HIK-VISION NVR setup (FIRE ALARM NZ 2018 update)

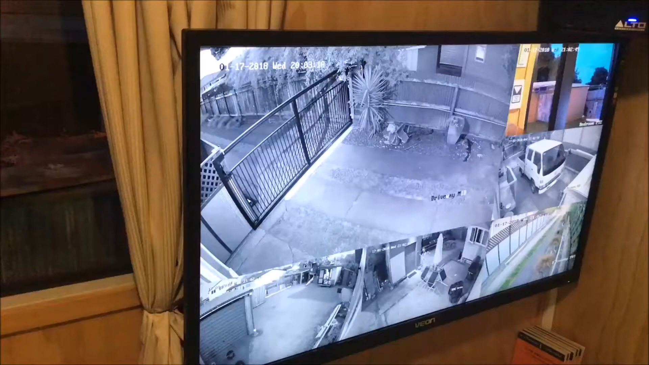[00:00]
Welcome back to FireElimNZ and this is a 20,018 update. So lately I've been focusing most of my hobby interest on NVR systems and IP cameras. As you can see here I now have six of them set up around the property. I do intend to get a few more but honestly this is more than sufficient for now. So the screen you're looking at now is the sub monitor so this is my main monitor for my NVR
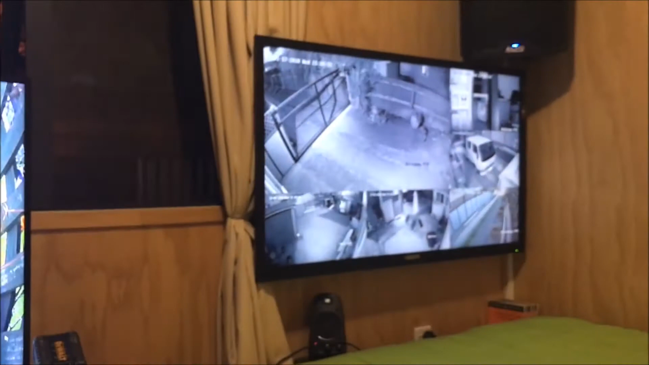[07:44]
It's in the roof somewhere undisclosed and it would take a lot of effort to remove it. That's just to prevent you know the theft of the recording device. All these cameras are also cloud connected. So any footage for the day I think it captures up to about seven days and that's all recorded on the cloud.